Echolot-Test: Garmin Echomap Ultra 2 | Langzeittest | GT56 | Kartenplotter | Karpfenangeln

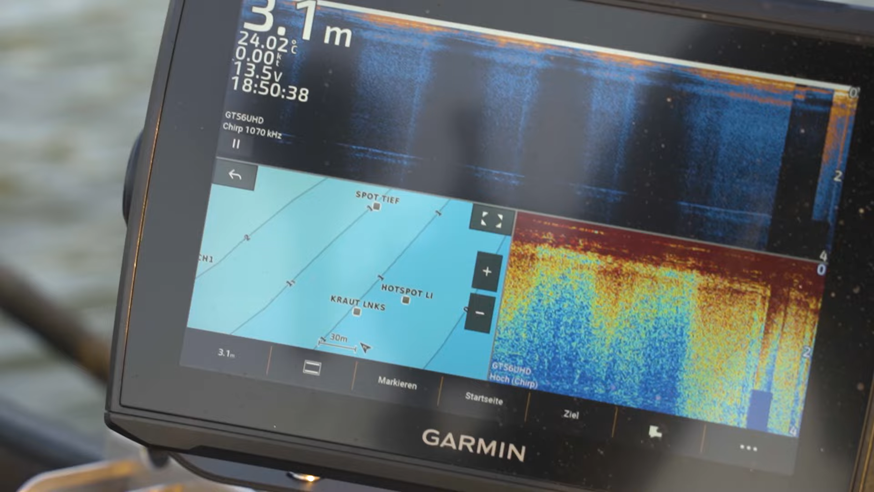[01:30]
On screen: depth 3.1 m, water 24.02°C
Hier drin steckt ein Multiband-GPS-Modul und das hilft uns, unsere einzelnen Punkte hier wirklich maximal genau zu bestimmen.
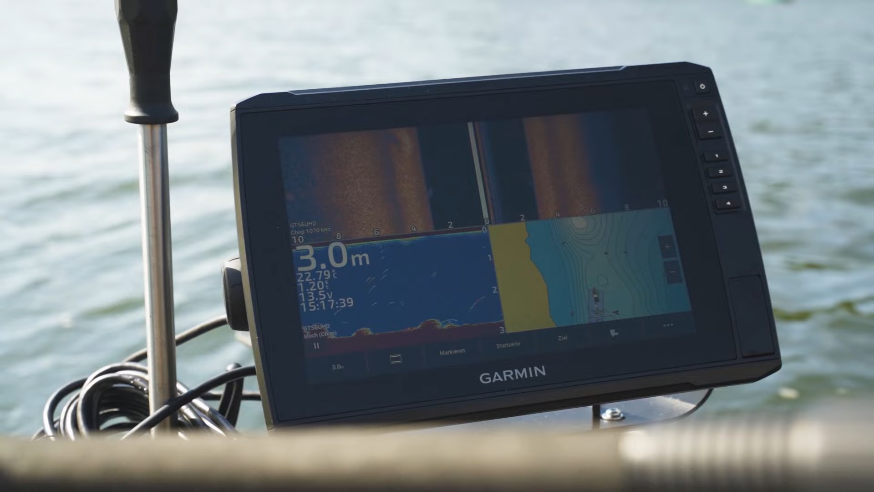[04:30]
On screen: depth 3.0 m
Hier kann ich es direkt und live am Wasser machen. Für richtige Technik-Freaks bietet sich immer noch die Möglichkeit, hier einen Upgrade zu machen.
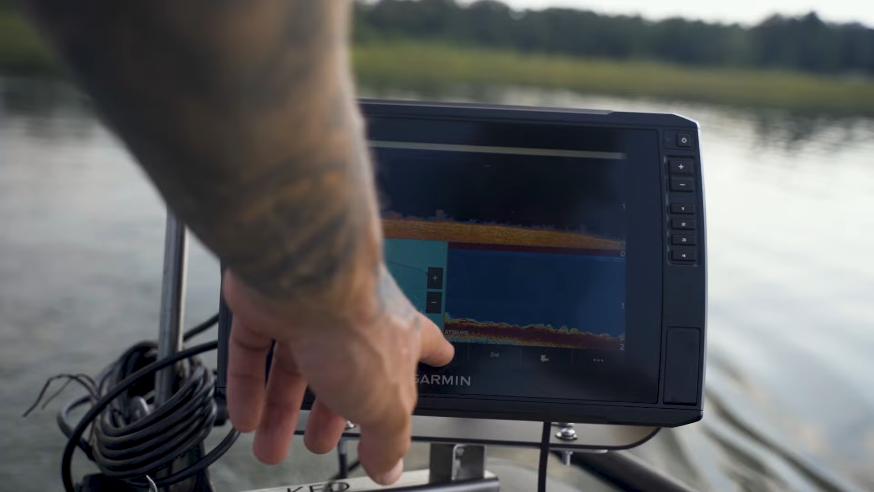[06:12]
Karpfen habe ich noch nicht gefunden, aber das liegt auch daran, dass dieses Gewässer sehr, sehr flach und sehr krautig ist.
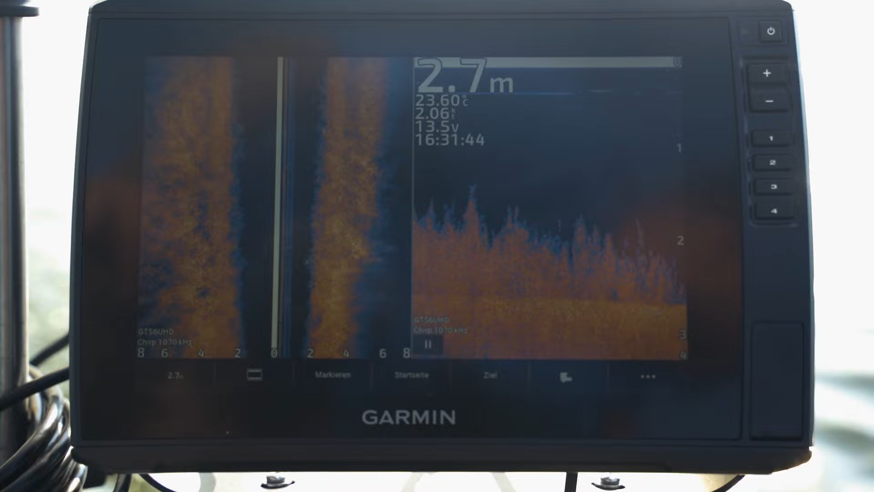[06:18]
On screen: depth 2.7 m
Da ist es natürlich schwierig, Karpfen zu finden. Ich hoffe, dass ich irgendwann ein schön klares, tiefes Gewässer dann auch mal damit beangele, wo vielleicht auch Totholz ist,
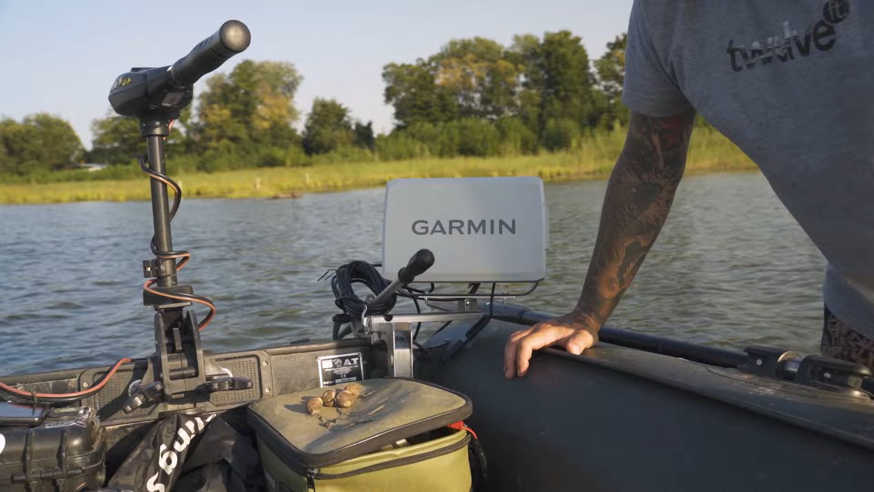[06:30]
die Karpfen vielleicht auf dem Sideview im Totholzstehensee oder ähnliches oder vielleicht auch mal im tiefen Wasserkarpfen im freien Schwimmsee. Das erhoffe ich mir tatsächlich von diesem Gerät, denn das wäre ein echter Mehrwert und dafür gibt man dann Euro mehr aus.
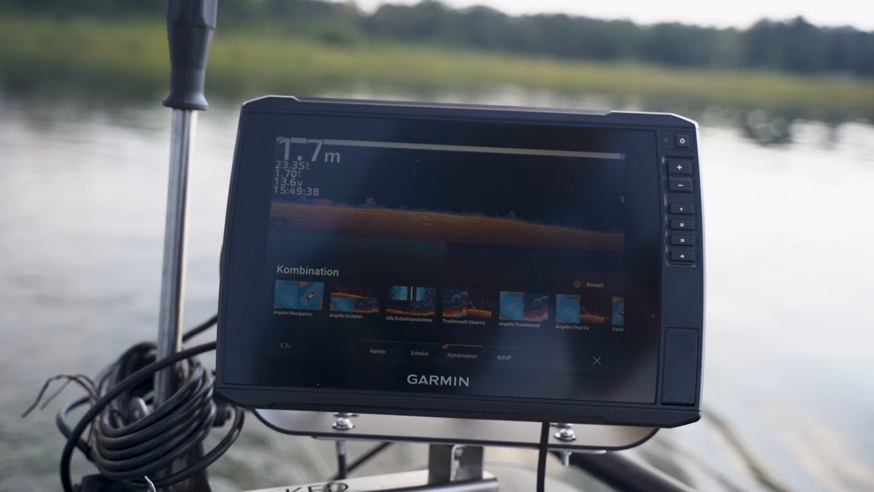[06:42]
On screen: depth 1.7 m
Ich zumindest würde es tun. Bei dieser Session am Wasser angekommen, habe ich mich als erstes mit dem Startbildschirm befasst. Das heißt, ich habe festgelegt, was soll auf diesem Display alles erscheinen, welche Technologien will ich mir raufholen.
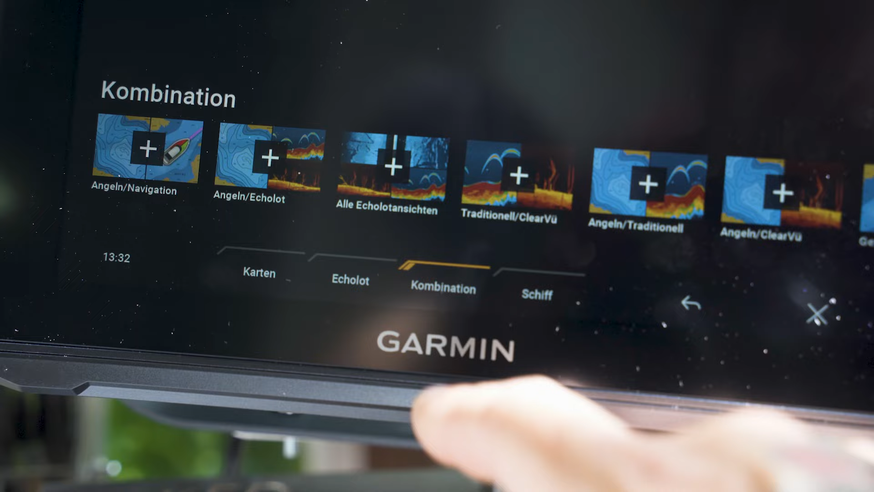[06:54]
Du kannst dir natürlich einzelne Bilder anzeigen lassen,
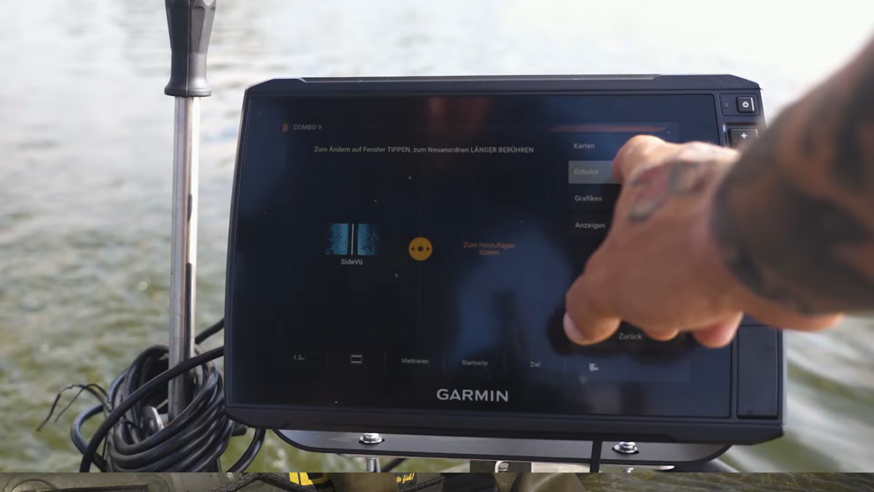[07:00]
das heißt das 2D-Echoloth oder Sideview oder Clearview oder auch nur die Karte, wo du dich befindest und wo du deine Wegpunkte drauf siehst. Ich habe mich dafür entschieden, einen Dreier-Split-Aufbau zu nehmen.
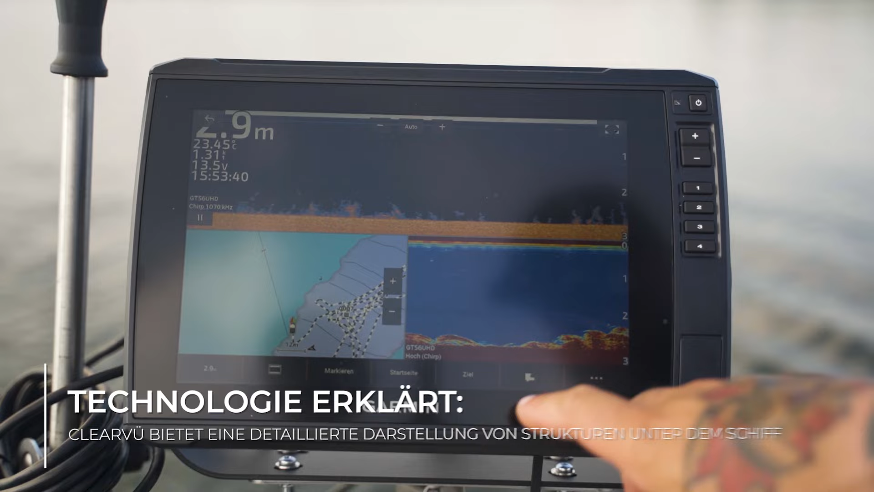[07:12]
On screen: depth 2.9 m
Hier oben einen großen Ausschnitt, in dem ich Sideview oder auch Clearview, je nach Situation, in der ich gerade mich befinde,
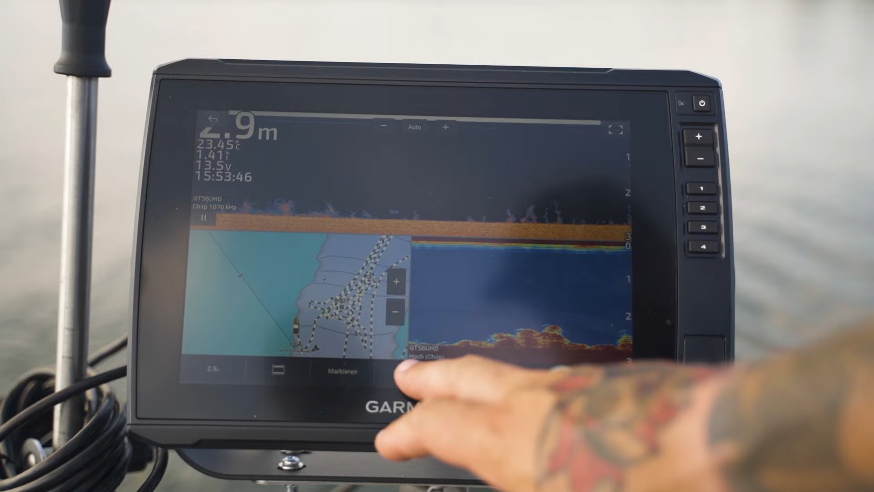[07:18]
On screen: depth 2.9 m
mir anzeigen lasse, weil da kann ich sehr, sehr genau gucken, entweder was links oder rechts neben meinem Boot ist oder gerade was unter dem Geber ist. Ich habe ein sehr, sehr genaues Bild.
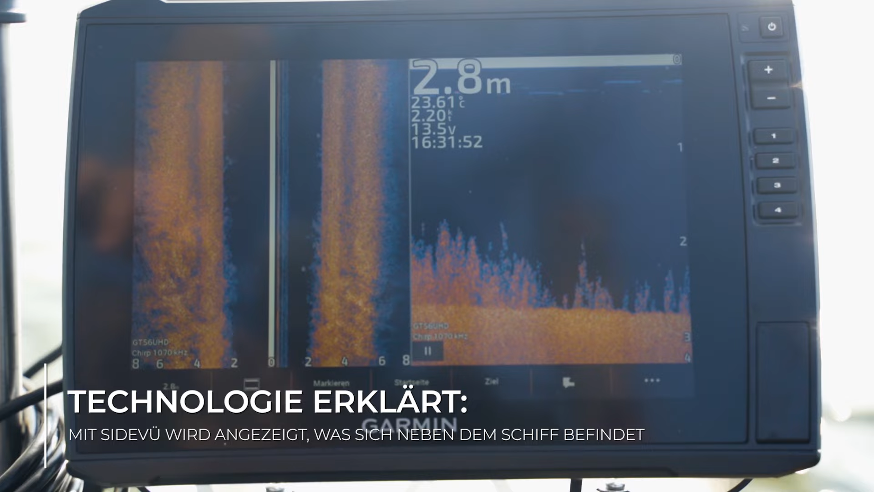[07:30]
On screen: depth 2.8 m
Das ist aber nur in Kombination mit einem 2D-Echoloth richtig wirksam.
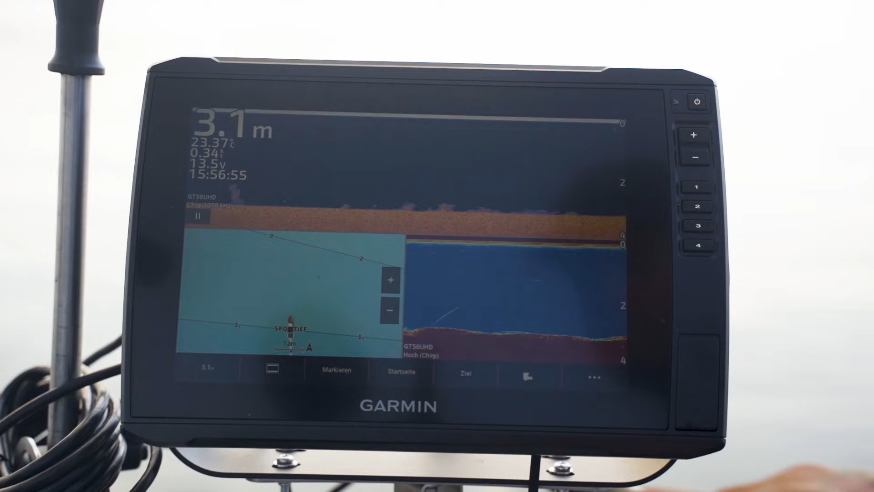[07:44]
On screen: depth 3.1 m
Da kannst du dann mit beiden Bildern zusammen dir einen viel, viel besseren Eindruck machen. Zusätzlich habe ich hier in dem Bereich noch die Tiefenkarte platziert mit meinen Wegpunkten, damit ich immer direkt dahin navigieren kann, meine Spots schnell wiederfinde.
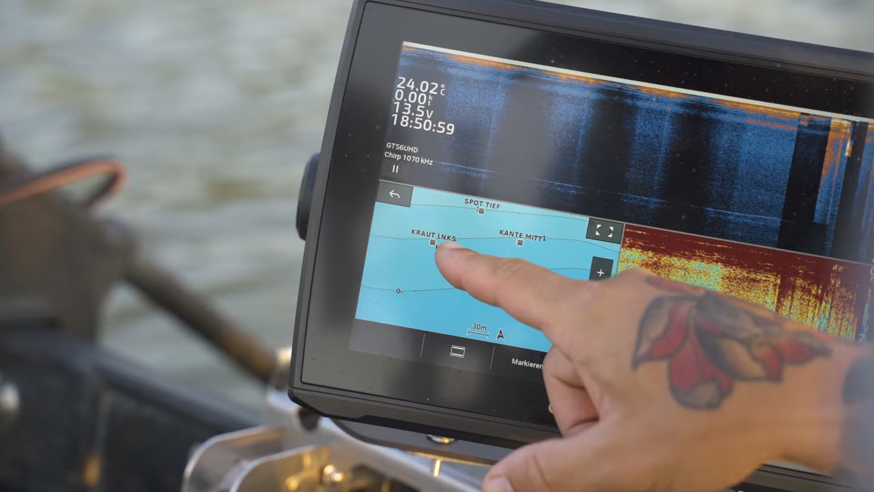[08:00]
On screen: water 24.02°C
Bis jetzt macht sich dieser Dreier-Aufbau für mich ganz gut. Mal gucken, ich werde natürlich noch ein bisschen rumspielen und gucken, in welche Richtung sich das entwickelt.
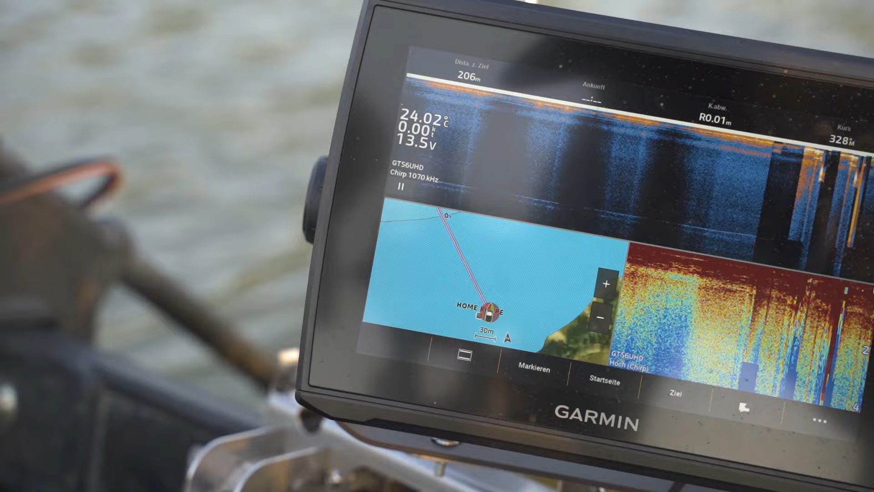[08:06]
Das wird alles nachher in der Zukunft geklärt. Dann kann ich dir sagen, für welches System ich mich hierbei entschieden habe.
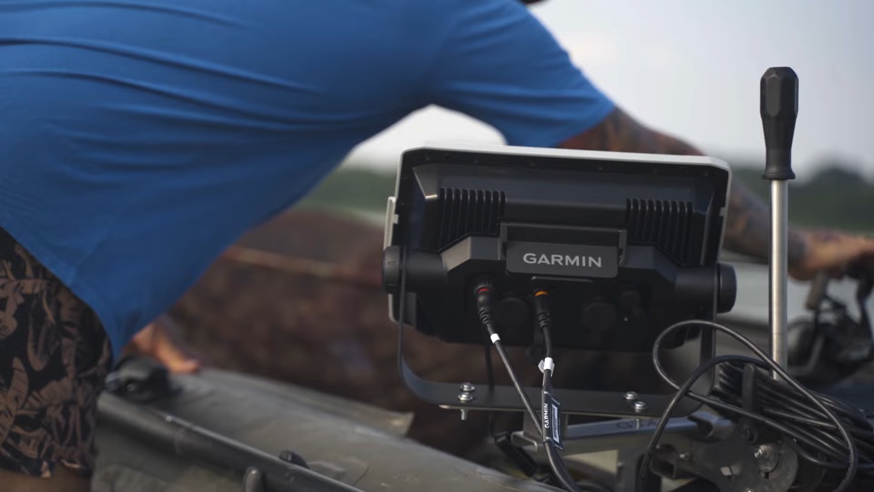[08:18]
Was ich auch schon ausprobiert habe, ist das Setzen von Wegpunkten. Ich angle da draußen irgendwo im Freiwasser an der Krautkante.
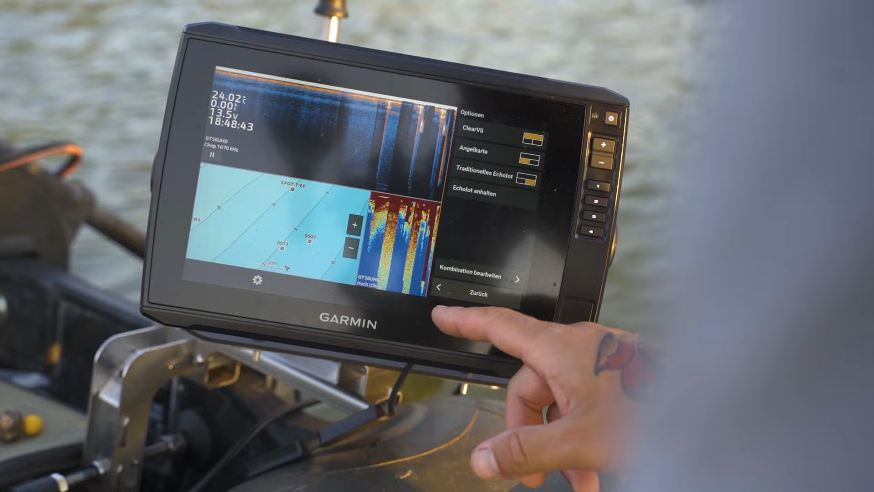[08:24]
Da habe ich mir einzelne Punkte gesetzt. Das Umbenennen der Punkte dauert natürlich ein bisschen.